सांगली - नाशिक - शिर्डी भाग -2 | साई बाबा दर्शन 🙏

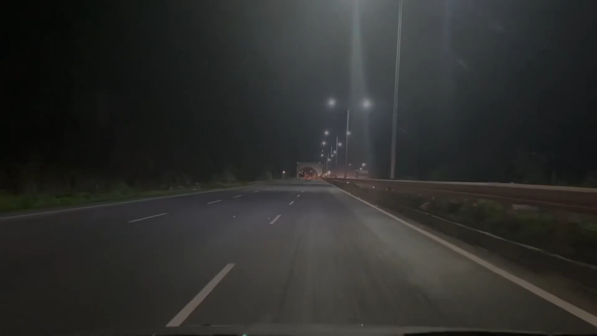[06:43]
मित्रांनो तर आमचा परतीचा प्रवास चालू झालेला आहे. तर हा बघू शकताय कात्रचा बोगदा बघा दिवसाचा तर तुम्हाला दाखवलंय पण एकदा रात्रीचा नजारा बघून घ्या.